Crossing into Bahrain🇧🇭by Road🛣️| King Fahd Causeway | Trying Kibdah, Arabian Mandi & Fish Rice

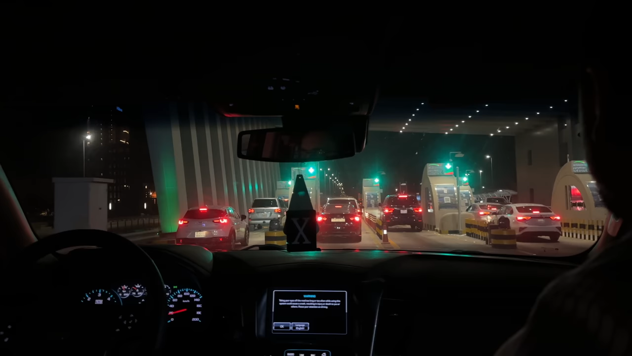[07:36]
اچھا یہاں پہ اس وقت ہم جو
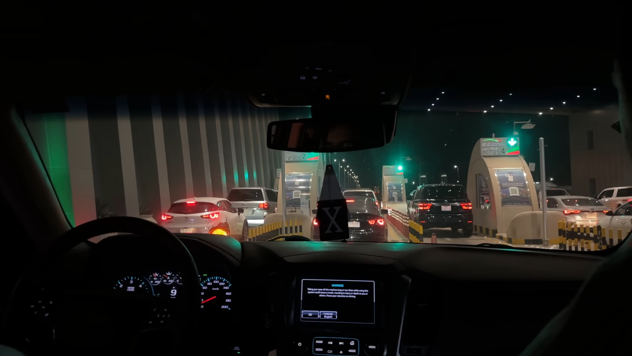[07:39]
کیا کہتے ہیں کنگ فہد کوزوے ہے اس کے اوپر جو ہے اب انٹر ہونے لگے ہیں، اور یہاں پہ ٹول پلازہ ہے. یہاں پہ ہمیں 25 ریال پر کار جو ہے پے کرنے ہیں، اور وہ بھی اونلی
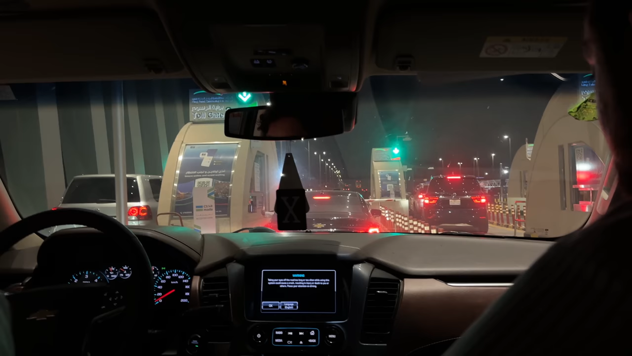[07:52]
کارڈ کے تھرو. آئی تھنک کیش جو ہے یہاں پہ نہیں ہے. کیش لیتے ہیں؟ چلیں بھائی اشفاق بھائی بتا رہے ہیں کیش بھی لیتے ہیں جی.
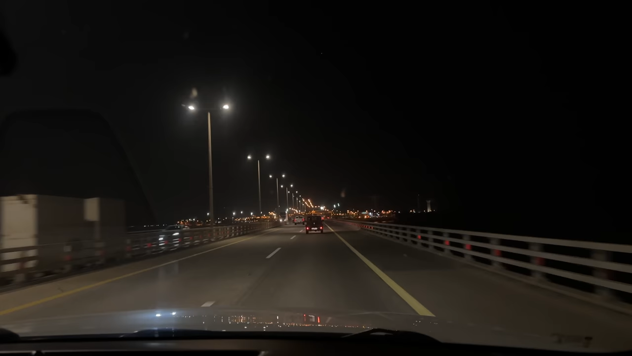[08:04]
اس وقت جو ہے ہم بارڈر کراس کرنے لگے ہیں سعودی عرب کا. انشاءاللہ کیا ہوگا، کیا طریقہ کار ہے، انشاءاللہ وہاں پہ پہنچ کے آپ سب کے ساتھ شیئر کریں گے.
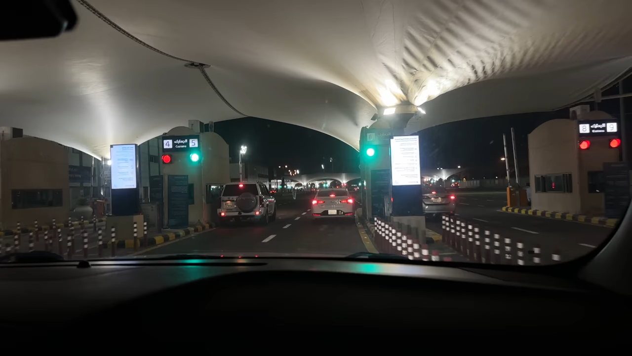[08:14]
اچھا ماشاءاللہ آج رش جو ہے بالکل نہیں ہے.
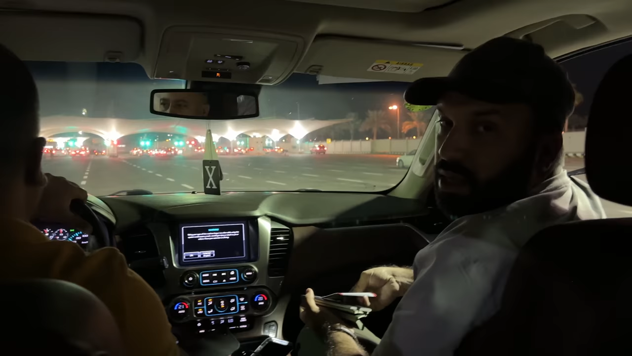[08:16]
اچھا اس وقت جو ہے سب سے پہلے انہوں نے کار کی انٹری کے لیے جو ہے پیپر دیا ہے یہاں پہ ایک، اور یہ
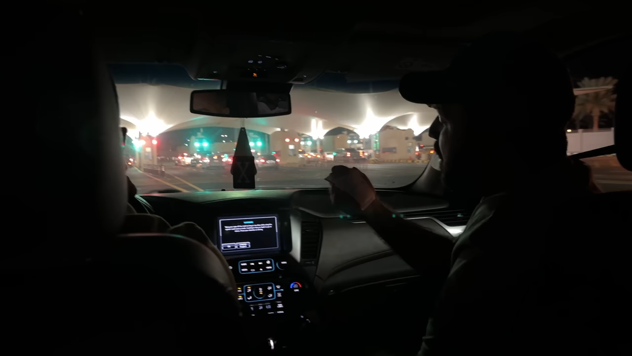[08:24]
ہمیں آگے جو بحرینی بارڈر ہے ان کو بھی دینا پڑے گا یہی والا پیپر.
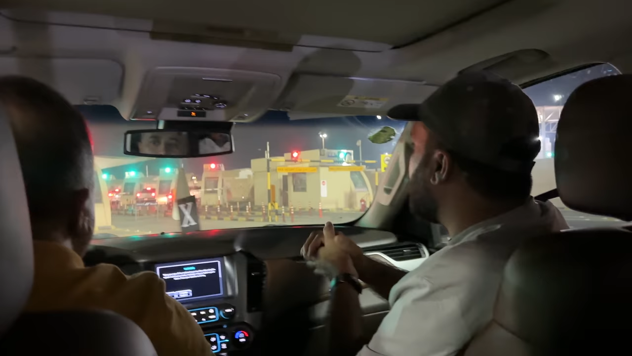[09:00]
یہاں پہ گاڑی کی انشورنس کرانی ہے سب سے پہلے، اور میں نے سنا تھا کہ
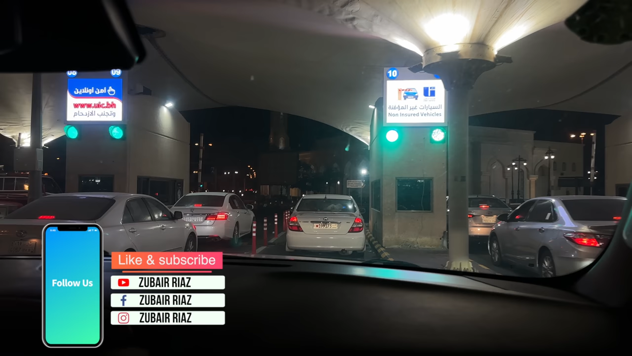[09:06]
پورے گلف میں سب سے سستی جو انشورنس ہے وہ بحرین کی ہے.
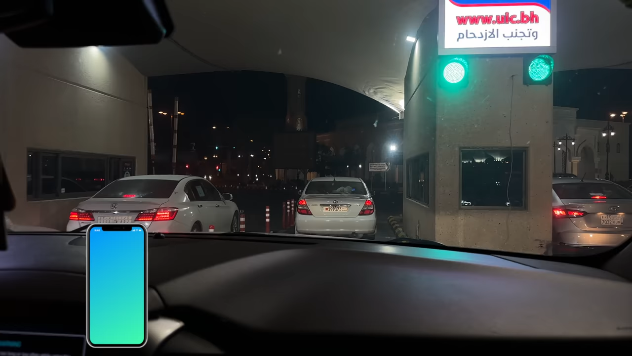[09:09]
ایسے ہی ہے؟ کتنا ہے ان کا؟
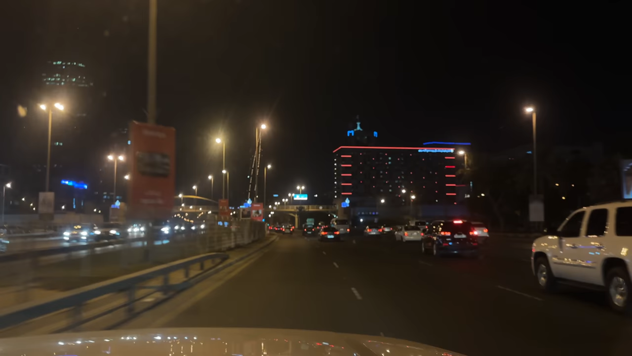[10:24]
المرسلین اچھا اس وقت آپ نائٹ ویو دیکھ رہے ہیں مناما جو ٹاور ہے اس کا انشاءاللہ کل صبح کا ویو بھی آپ کو دکھائیں گے مصطفیٰ